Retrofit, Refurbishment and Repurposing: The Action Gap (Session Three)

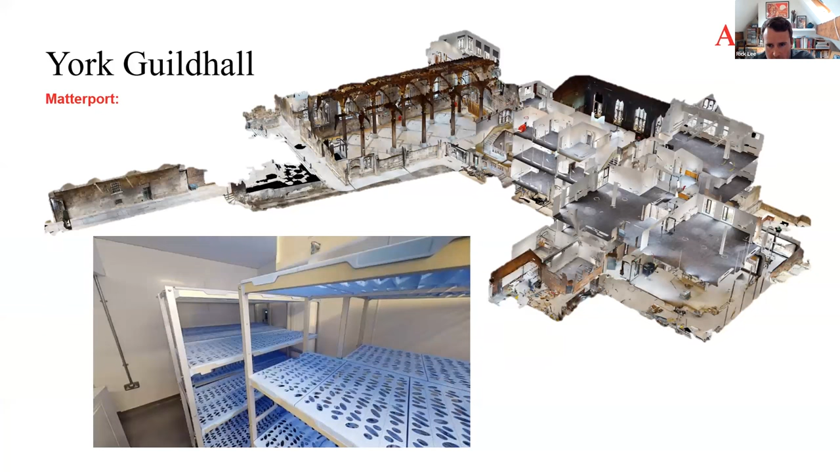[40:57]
on the guild hall we we use the matterbot camera for the d-lap surveys but it has massive benefits for all of the design team the architects use it all the time you can you can visit site from your desk all the time you can uh it captures the entire building
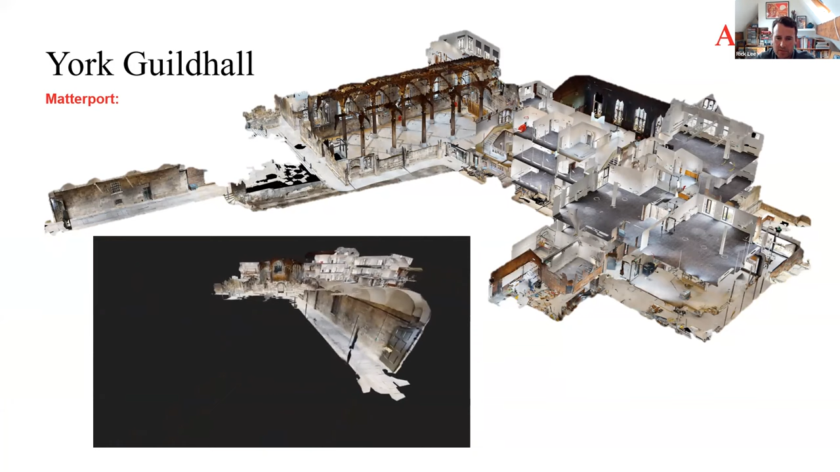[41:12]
in 3d quite quickly and we use it a lot on on basically we use it as standard on all our retrofit projects
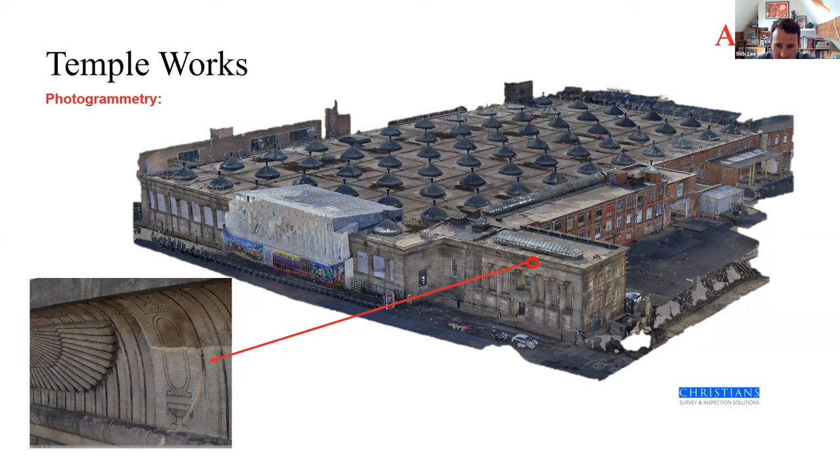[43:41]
photographic level quality so there's an example of just zooming in on on one element of the facade so you can see how how important it is for uh especially heritage architects to to allow them to undertake all their all their processes uh we've also been involved in leach digital festival